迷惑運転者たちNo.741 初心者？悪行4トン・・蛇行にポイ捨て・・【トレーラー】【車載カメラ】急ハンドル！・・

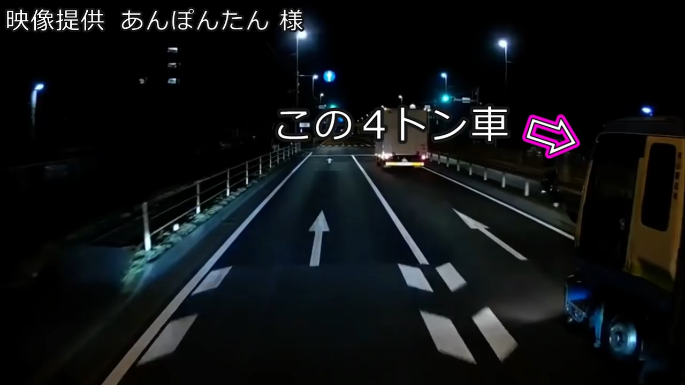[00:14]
何が起きてんだ俺。大橋次もアーサーだっつって。マジかよおい。おいおいおいおいおい。あ、タバコ吸ったぞこいつ。
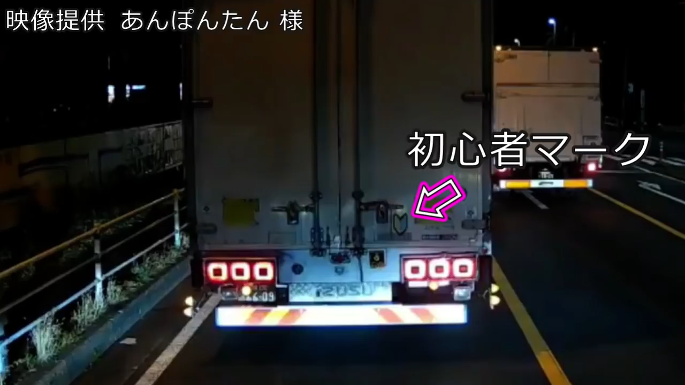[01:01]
ー。初心者マーク貼ってるよ。4トン初心者だとしたらとんでもねえ話だぜ。